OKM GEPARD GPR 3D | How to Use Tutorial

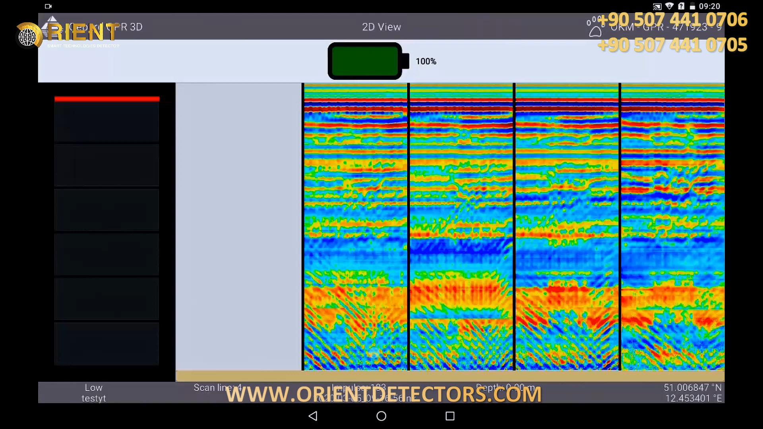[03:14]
When you perform your scan with activated GPS, you can simply take over these data for longitude and latitude and confirm them now.